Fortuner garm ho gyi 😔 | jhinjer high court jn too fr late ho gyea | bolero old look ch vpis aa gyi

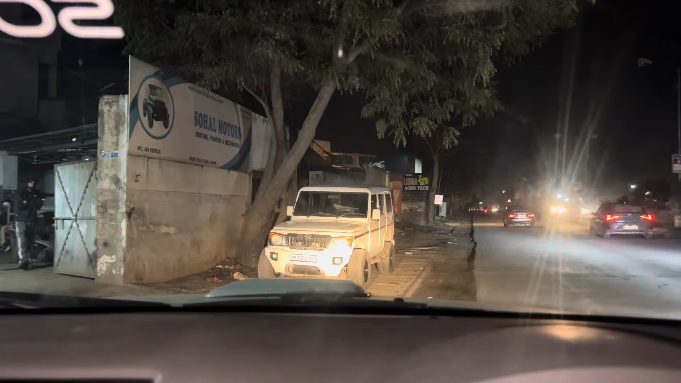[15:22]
ते आपनी गड़ी देख लो की लाग रही है लुक चेक कर साथ है
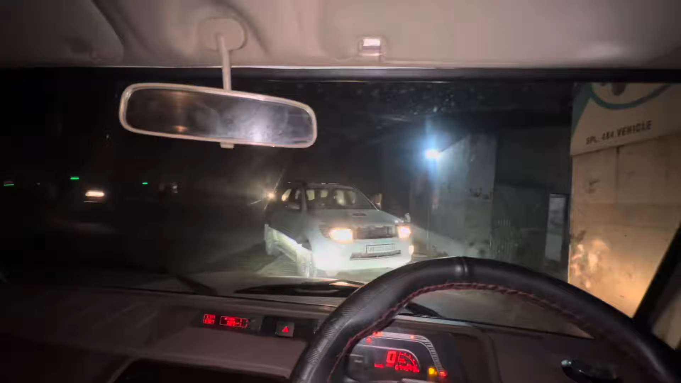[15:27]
लोग जी फलाला पाच केंबल है रोच आग ड़ी दाता रीडियेटर लीग हो गया हो